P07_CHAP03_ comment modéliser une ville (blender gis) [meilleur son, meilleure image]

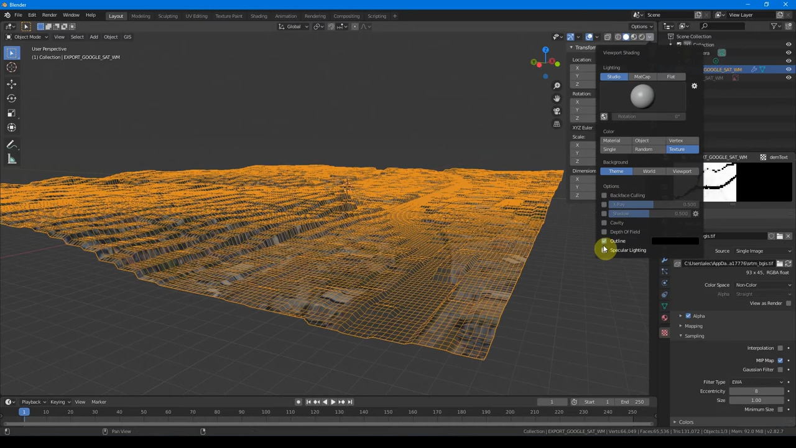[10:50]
d'interpolation vous voyez ce que ça donne on voit des espèces de marches d'escalier assez disgracieux et pour lui venir lisser tout ça on va pas refaire une subdivision
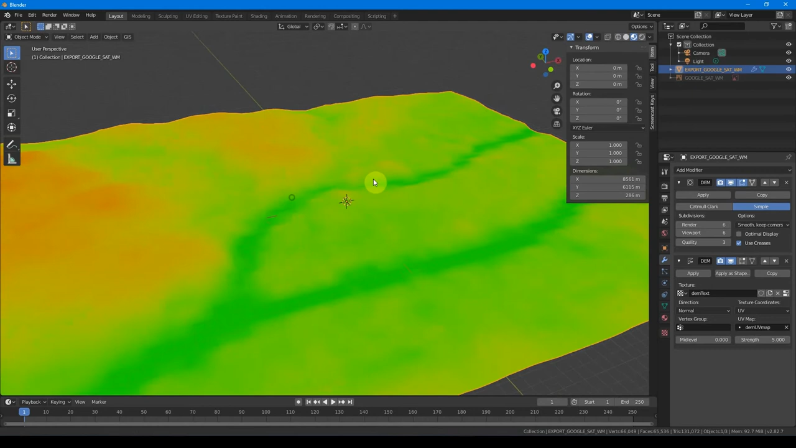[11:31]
et si je me mets en mode rendu ou texturé on voit qu'on retrouve un peu comme sur QGIS ou sur certains logiciels de SIG une analyse des pentes de notre terrain
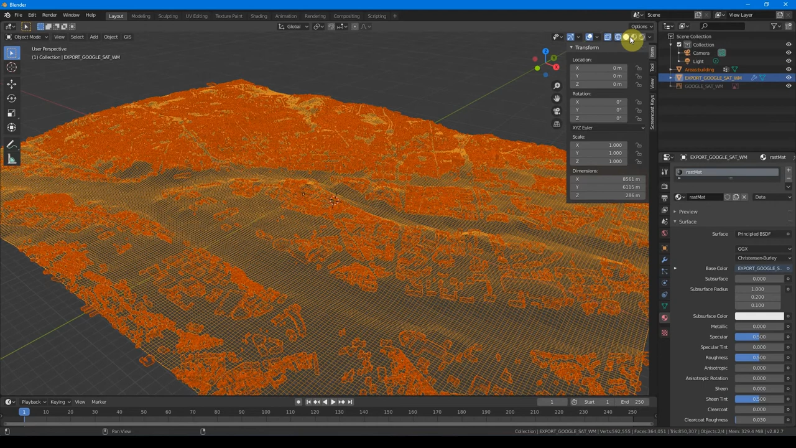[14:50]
pas en wireframe pour voir un petit peu mieux et donc comme je vous disais sur certains bâtiments les hauteurs sont renseignées comme celui ci celui ci celui là tout le reste a été mis à une
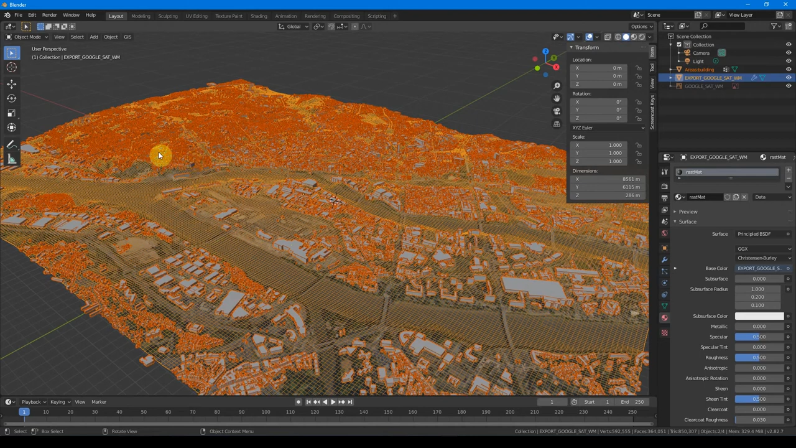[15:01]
hauteur moyenne de 20 mètres option qu'on pouvait changer tout à l'heure du coup ces bâtiments ont été posés sur le terrain donc par exemple si on reprend l'exemple de la butte sainte anne il ya un peu de relief on a bien des bâtis qui font 20 mètres